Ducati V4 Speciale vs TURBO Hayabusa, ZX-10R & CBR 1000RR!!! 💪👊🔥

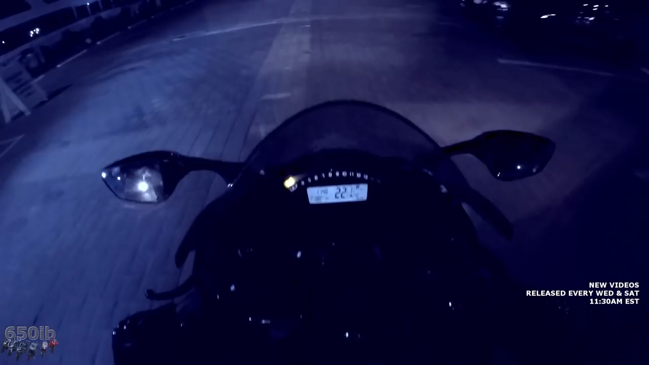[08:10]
And the gauges, well, you know how I feel about the ZX10 gauges. Absolutely horrible.
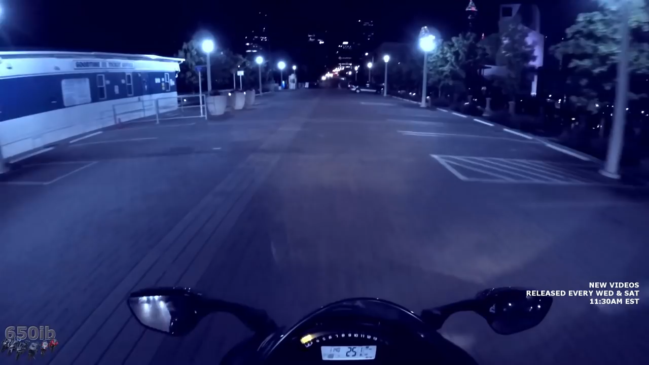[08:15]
Definitely hope they change these gauges when they restyle this motorcycle, which hopefully is coming soon.
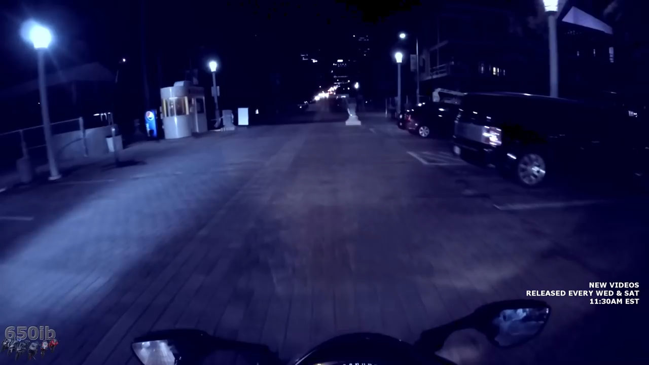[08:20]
Throttle response is real nice. This bike has this ECU flash from my good buddy Don Gould. The throttle feels great. Brakes are great. ZX10 has always had great brakes.